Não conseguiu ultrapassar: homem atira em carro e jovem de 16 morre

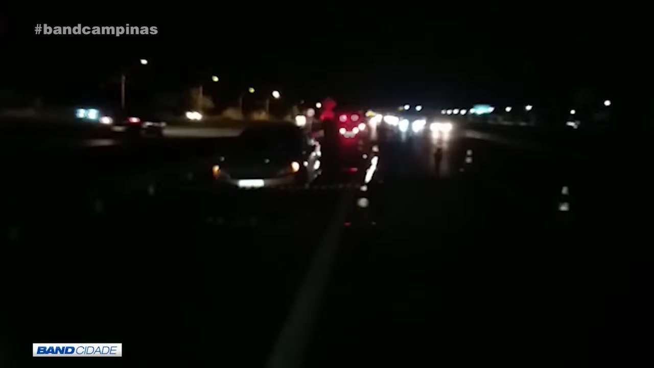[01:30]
Foi exatamente o que aconteceu nesse trecho da rodovia Anhanguera, em Americana.